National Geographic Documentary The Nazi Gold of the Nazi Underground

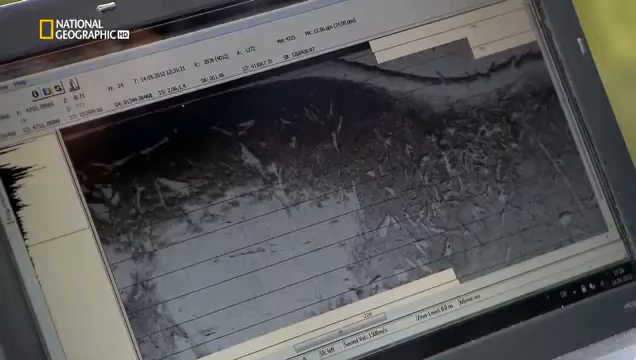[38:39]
A radar map of the lake floor revealed a box-like shape in the mud